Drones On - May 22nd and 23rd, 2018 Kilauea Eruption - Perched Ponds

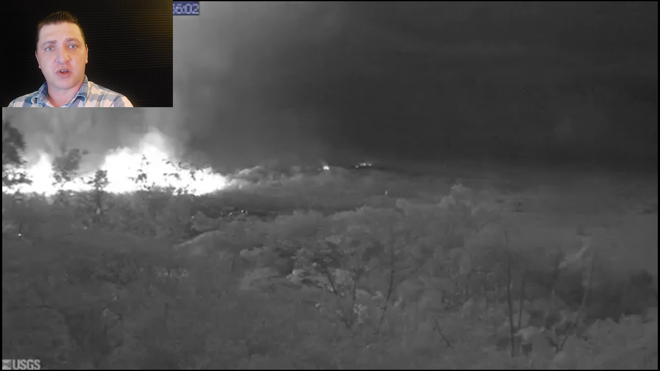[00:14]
Most of the fissures are active off screen to the left of this PG cam shot whereas
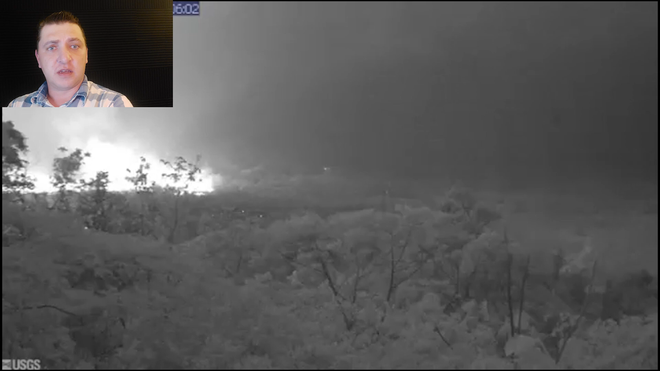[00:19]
fissure 6 there you can see active at this point.